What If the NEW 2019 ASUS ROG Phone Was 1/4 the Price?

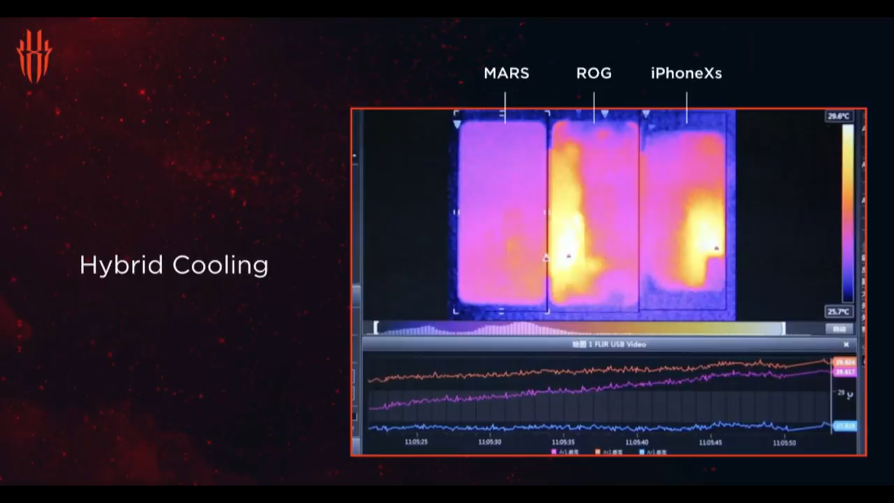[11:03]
On screen: scale bottom 25.7°C
And I mean, from the picture that I'm showing right here, you can see how much better the Nubia Red Magic Mars can dissipate heat compared to the ASUS ROG phone or what they call the iPhone XS.
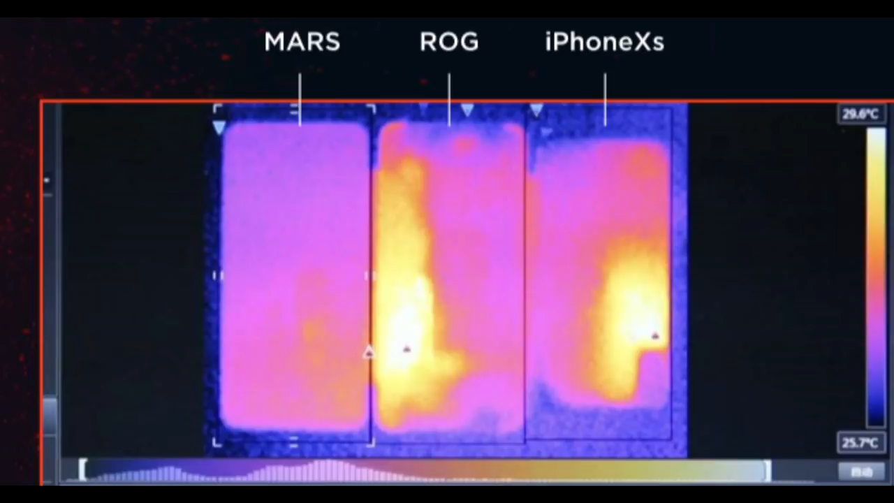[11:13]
On screen: scale top 29.6°C, scale bottom 25.7°C
I don't think they tested the XS Max, but it's going to be very similar. Now to talk about why this is a very convenient gaming phone, if we were to look on the side of the phone right here,